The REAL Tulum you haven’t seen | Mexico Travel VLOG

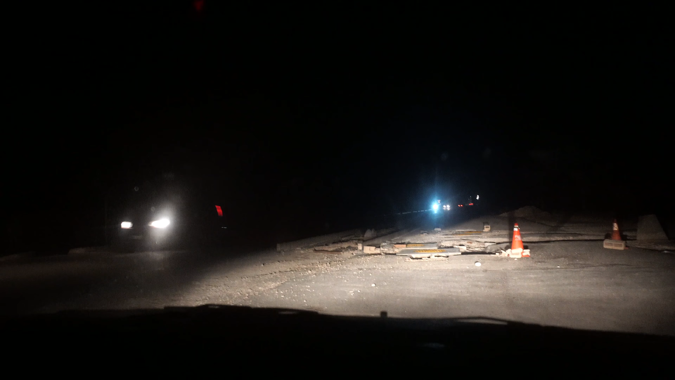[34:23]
Streetlights here, yeah, which is crazy. Maybe I can like, yeah, go around because quickly before another car. That's not the point. I think it's too deep for me. Oh, to even get through. Yeah. What the heck is this? And it's nighttime.